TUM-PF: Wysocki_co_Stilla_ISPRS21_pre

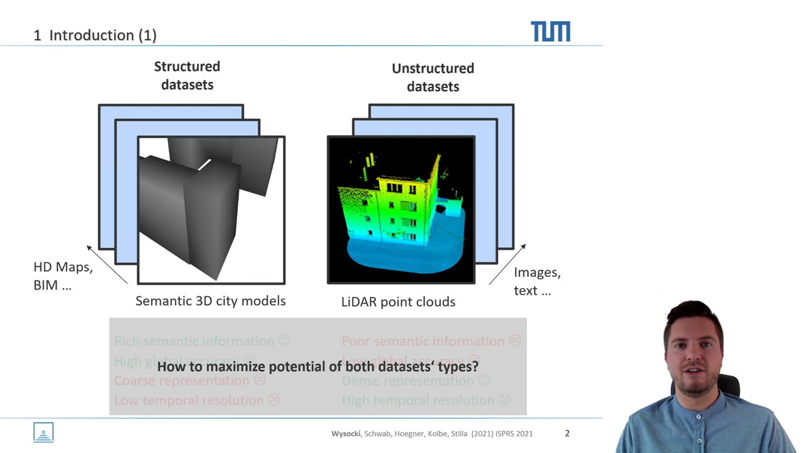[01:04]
So generally they are the contradicting characteristic of structured datasets. That's why the question arises how to maximize potential of both of those datasets. So one of the first communities to ask this question is automated driving functions testing community.
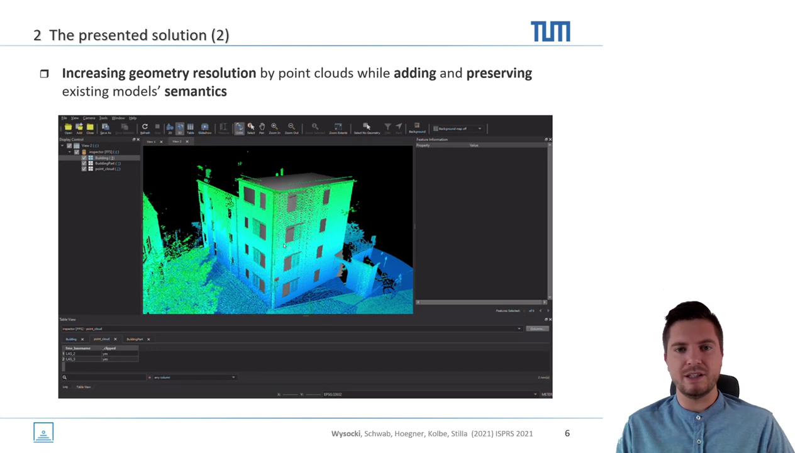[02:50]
In practice, this means that we increase the geometry resolution of the existing models and add semantics and preserve the existing semantics.
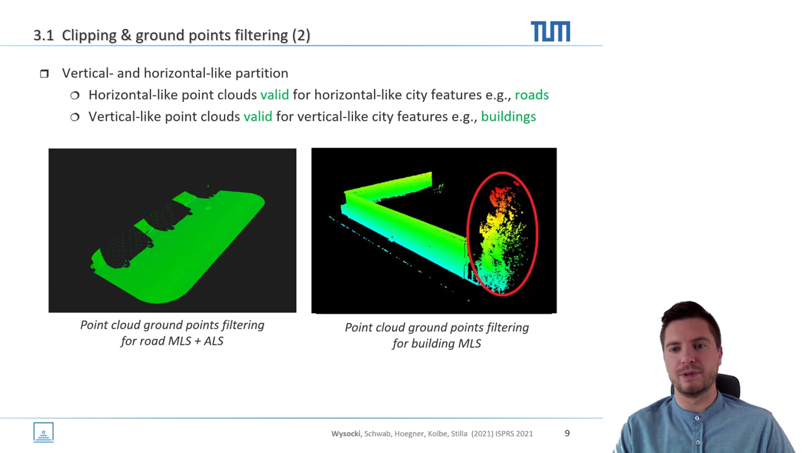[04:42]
then still the noise is present within the existing searching radius. As in this red circle, a tree when we want to only refine the geometry of a building, for instance.
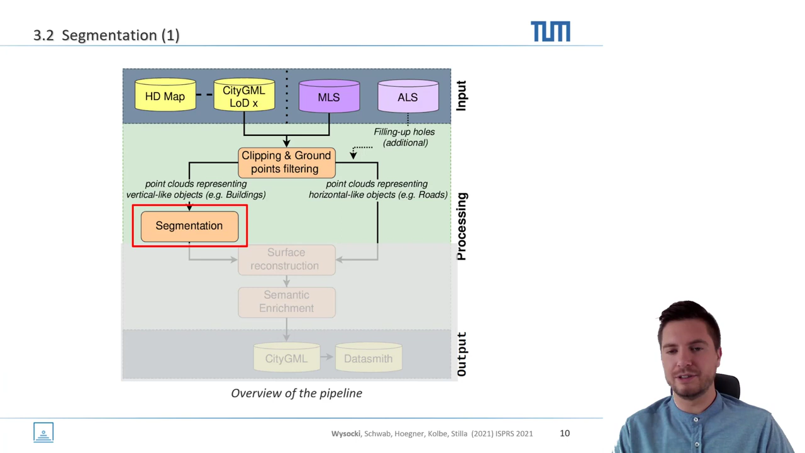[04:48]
Therefore, the further segmentation is needed for vertical-like objects such as buildings. And for this, we use the RANSAC algorithm because when we have a shrunken area, then the RANSAC is suitable to find a plane within this noisy, still noisy point cloud.
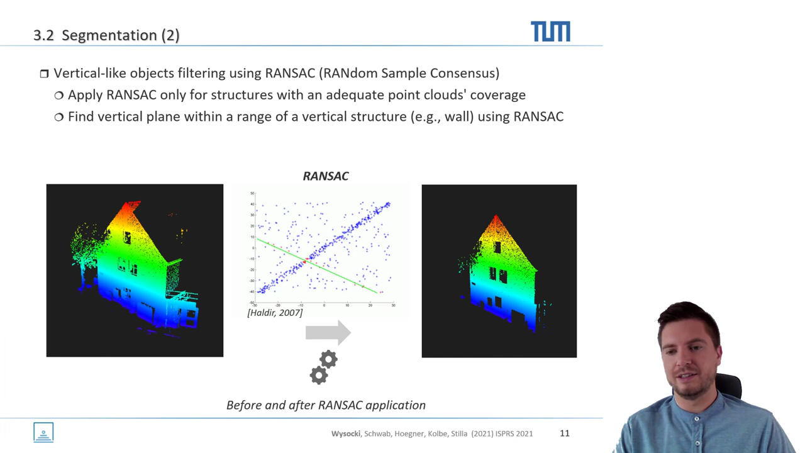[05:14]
And as we can see here in this picture, on the left-hand side, some noise is present and applying the RANSAC yields the whole segment that is actually ready to be refined, to be reconstructed.
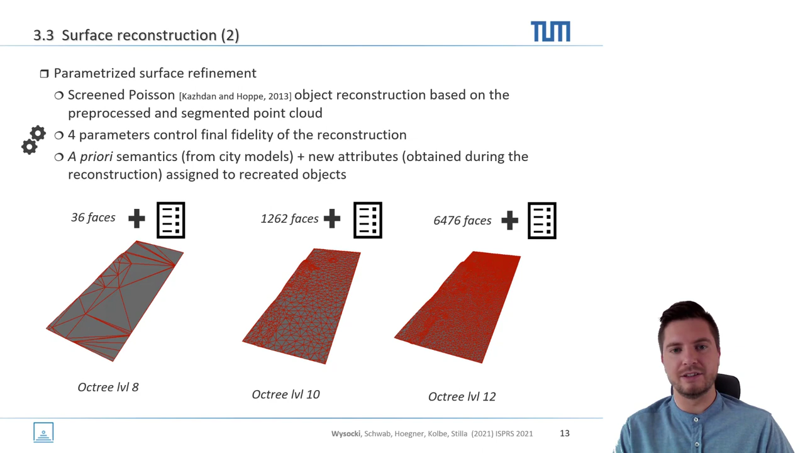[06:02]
So as you can see down below, this is the visualization of such an approach. Depending on the parameter used, the geometry resolution increases while the semantics is preserved and also added. And this actually could be a basis for the semantic enrichment,
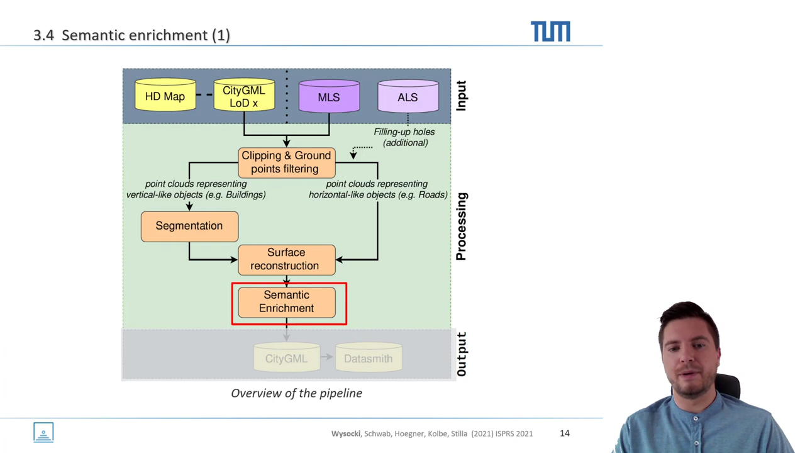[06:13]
because the semantic enrichment can use the enhanced geometries to create a new one, create a new semantics, a new feature of a city. So in this case, the radiometric features and prior information is also used to detect a manhole.
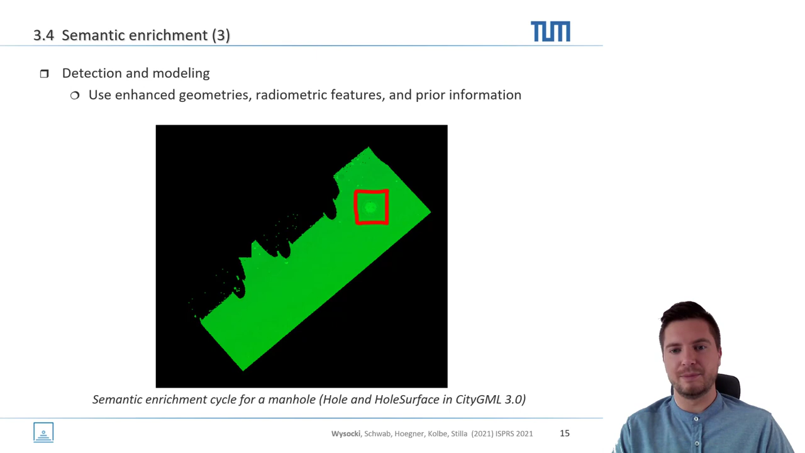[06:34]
Like here, visible in this picture, there is a manhole within this red rectangle. Then based on some radiometric features, we can filter out the not relevant points and thus create clusters of possible manholes,
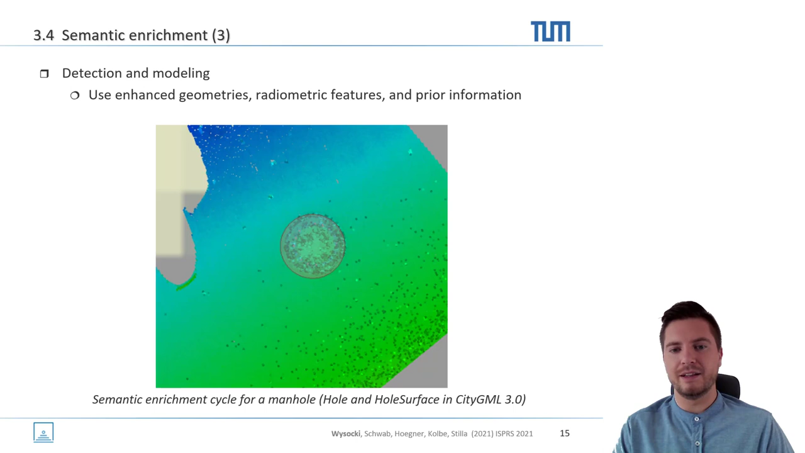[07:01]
As visible in this picture. Then we can model that based on the whole and whole surface classes from CTGML 3.0 and actually cut this geometry out of the road surface and add the semantics.